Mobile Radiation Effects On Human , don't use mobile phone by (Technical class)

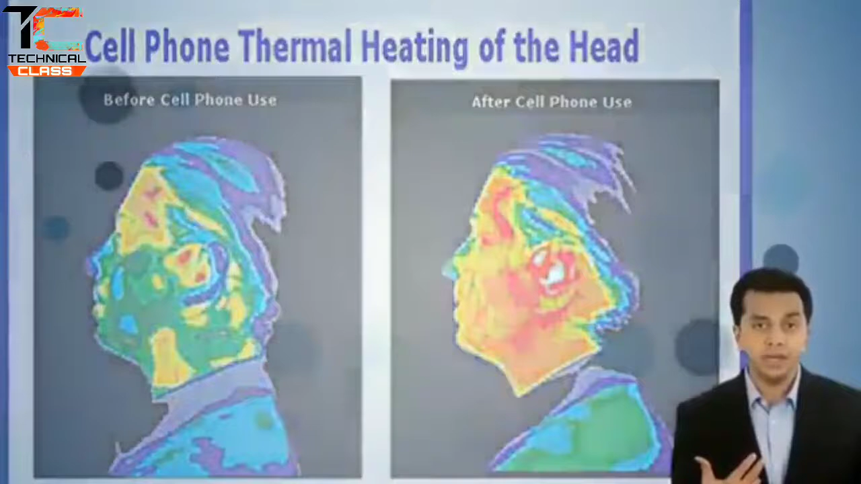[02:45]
रिसर्च ने भी ये प्रूव किया है कि इन गैजट्स को अगर हम 10 से 15 मिनिट अपने बॉडी से कनेक्टेट रखते हैं तो वहां का टेंपरेचर कम से कम 2 डिगरी बढ़ जाता है